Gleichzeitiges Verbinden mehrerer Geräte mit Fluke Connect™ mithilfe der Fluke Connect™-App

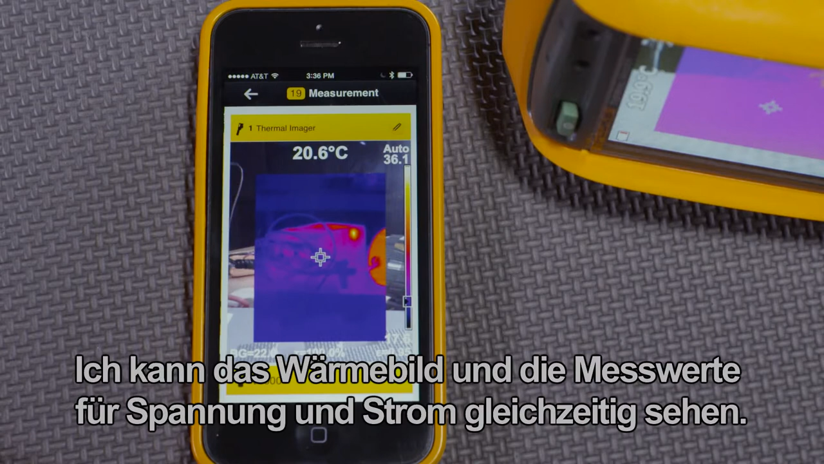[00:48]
On screen: spot 20.6°C
I can see the thermal image and the volts and amps reading at the same time.